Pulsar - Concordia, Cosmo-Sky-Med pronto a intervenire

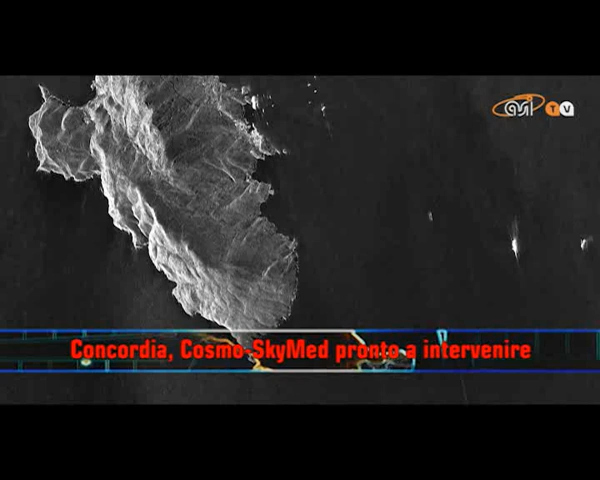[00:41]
Questa immagine è stata catturata nelle primissime ore successive alla sciagura, offrendo un primissimo supporto alle autorità impegnate nelle operazioni di soccorso.